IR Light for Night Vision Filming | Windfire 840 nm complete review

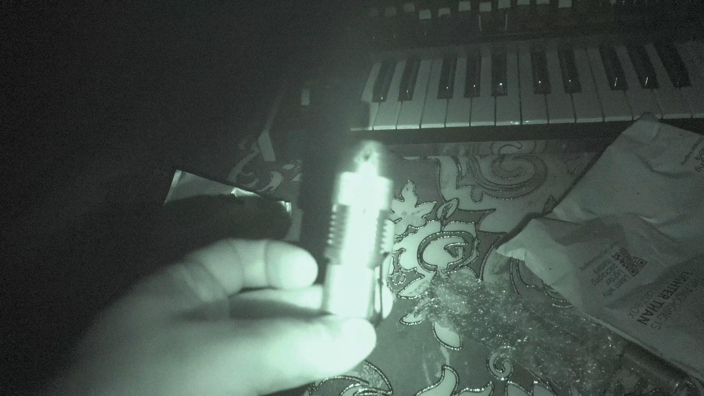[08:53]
this is the uh the IR light all right so if we just turn
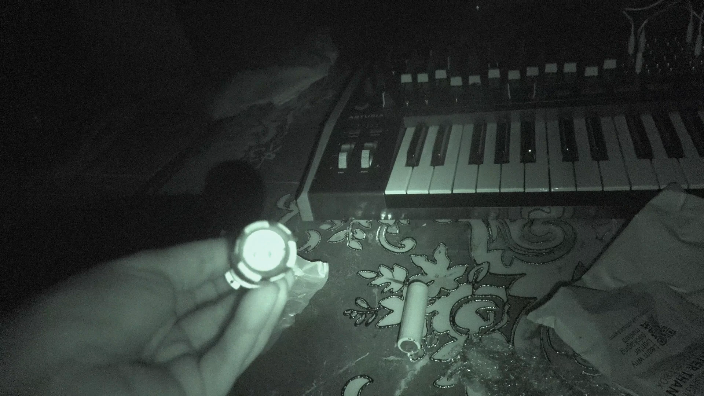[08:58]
it on like this oh my god you can see
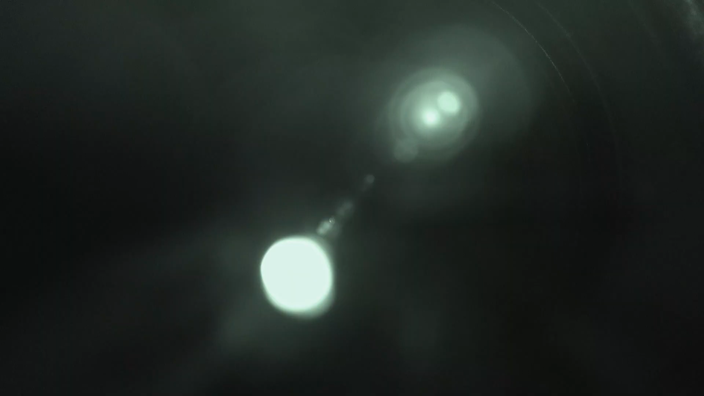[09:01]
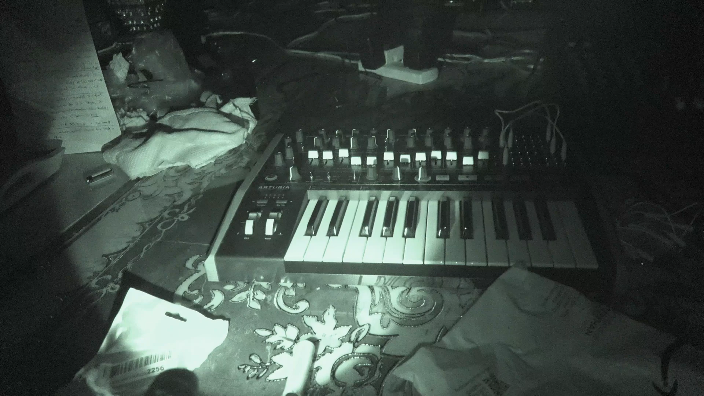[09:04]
so you can see it can show you really really really uh everything in details and you can focus the light if you want by just
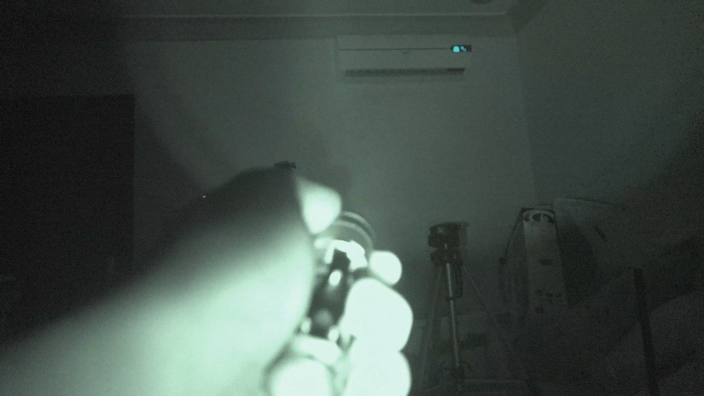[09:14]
only uh pushing uh this knob a little bit
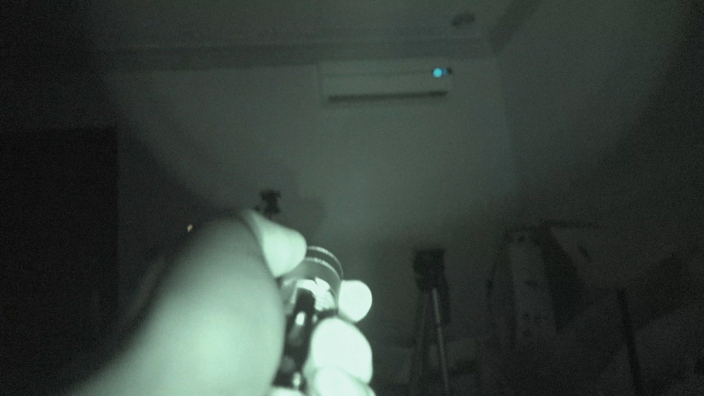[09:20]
forward and backward you can see you can focus the light
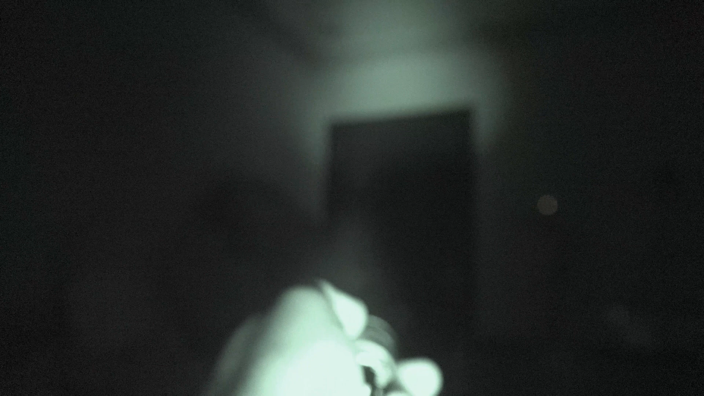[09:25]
this is the issue it can focus the light that is why it is different from our uh uh homemade uh IR light like this now let's go for
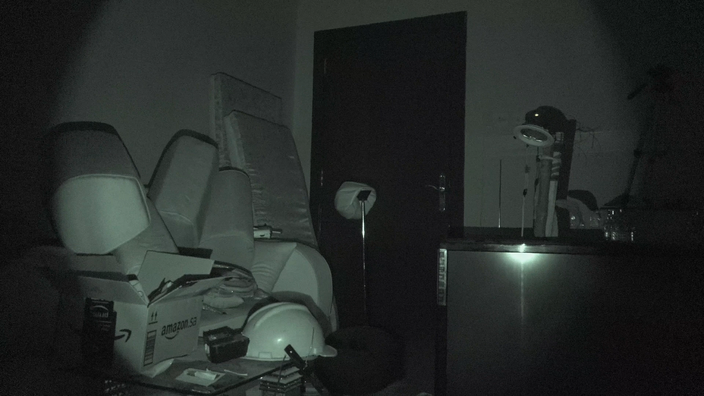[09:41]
step number two uh okay and here's the corridor uh with the new light